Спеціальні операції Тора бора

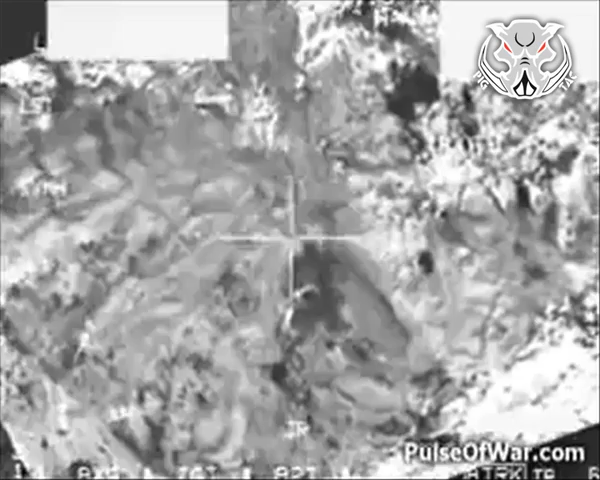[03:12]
Перед початком штурму американські військові застосували низку
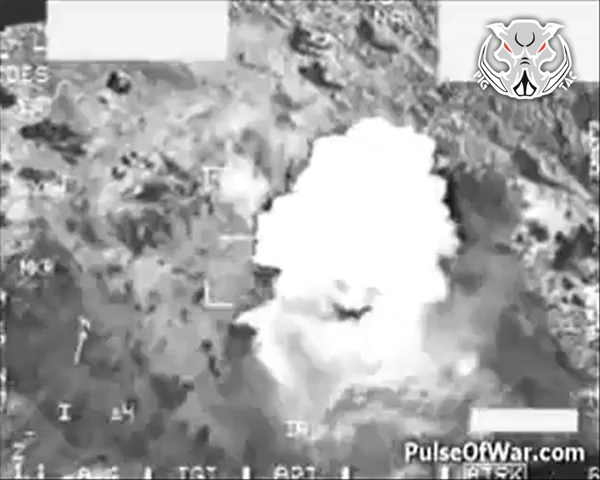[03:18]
новітніх розробок в галузі авіаційних боєприпасів Завдаючи удари з повітря спеціальними боєприпасами,
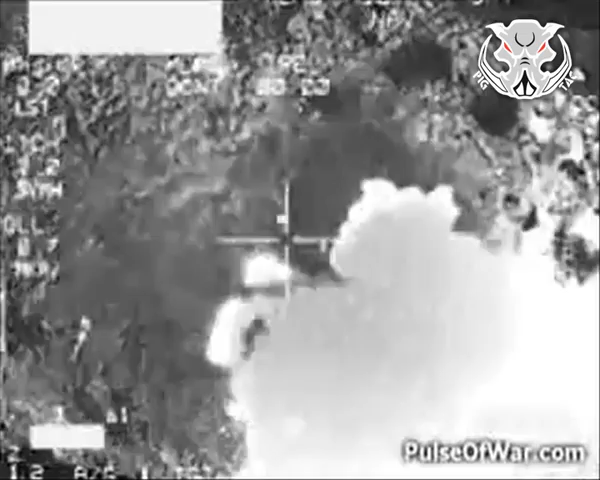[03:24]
призначеними для знищення підземних об'єктів Вони прокладали шлях штурмовим підрозділом
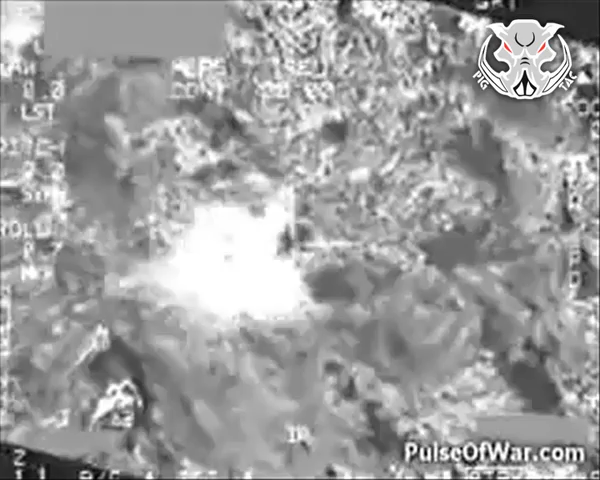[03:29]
Наземні підходи до Торабора були доступні лише для невеликих груп професіоналів Здатних